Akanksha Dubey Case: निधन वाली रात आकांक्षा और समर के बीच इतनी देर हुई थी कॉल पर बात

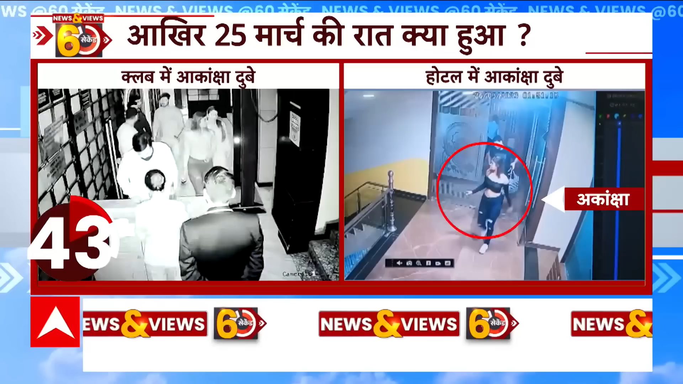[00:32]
में आकांक्षा के हाव भाव सामाने नजर आ रहे हैं आखर कुछ घंटों में ऐसा क्या हुआ जिसने आकांग्शा को मौत के नीन सोने को मजबूर कर दिया।